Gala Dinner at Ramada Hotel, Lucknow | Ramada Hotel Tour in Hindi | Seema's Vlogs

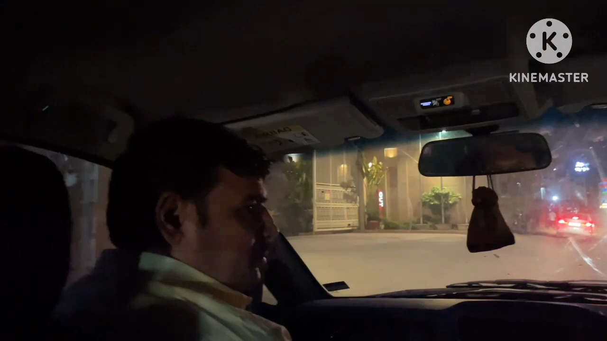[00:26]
के लिए जहां पर हम लोगों को जाना था इसके लिए हम लोग कान्तपुर से आये तो हम लोग
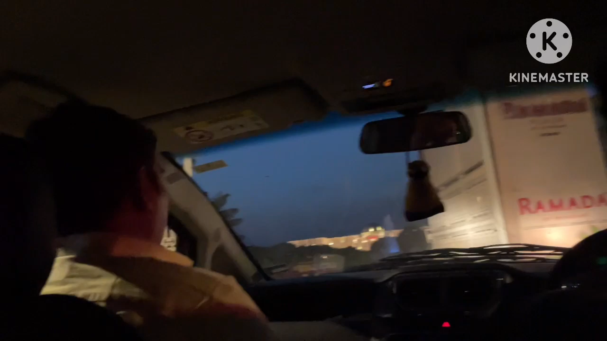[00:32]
वहां पर पहुंच चुके हैं और चलिए अंदर चलते हैं तो आप लोगों को दिखाते हैं कि हम लोग कहां पर आये
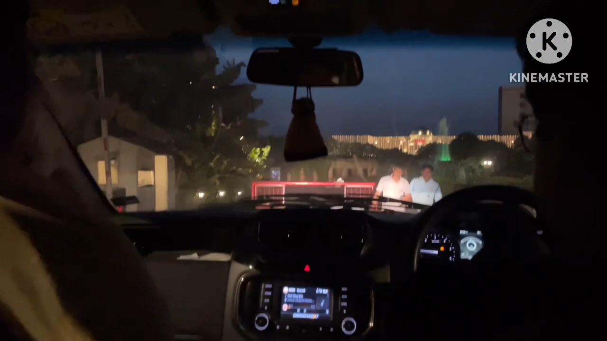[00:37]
हैं तो देखिए फ्रेंड्स हम लोग एंट्री कर चुके हैं लग्लोग के
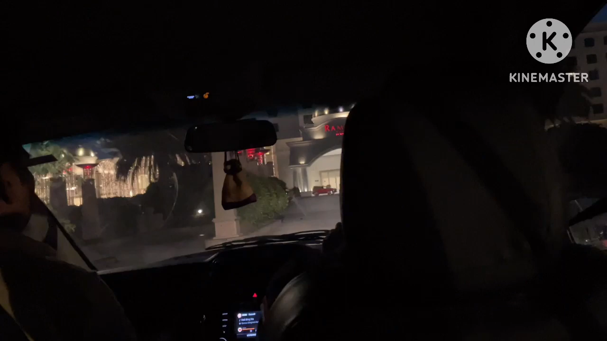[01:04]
तो हम लोग उनकी एंट्री अंदर हो गई है और चलिए